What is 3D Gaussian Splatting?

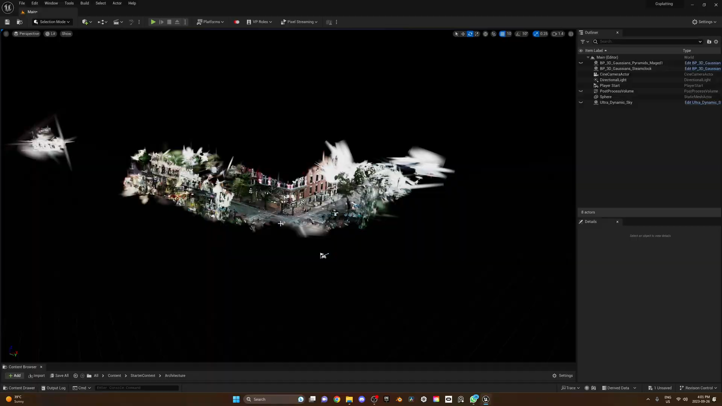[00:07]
This is Castle de Verdera in Catalonia and guess what?